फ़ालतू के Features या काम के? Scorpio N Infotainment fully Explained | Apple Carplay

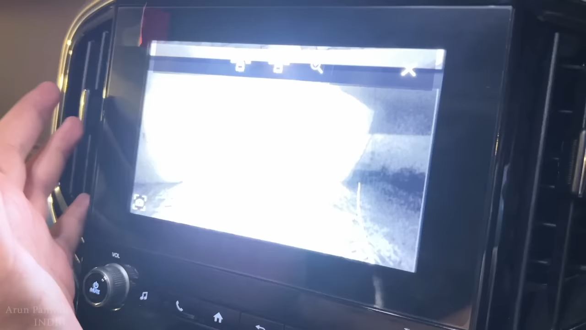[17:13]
फ्रंट व्यू कैमरा है हमारा, आगे का कैमरा खुल के आ जाता है, ये देखिए ये आगे जो अपना चल रहा होगा वो वाला कैमरा इसमें अंदर आ जाता है।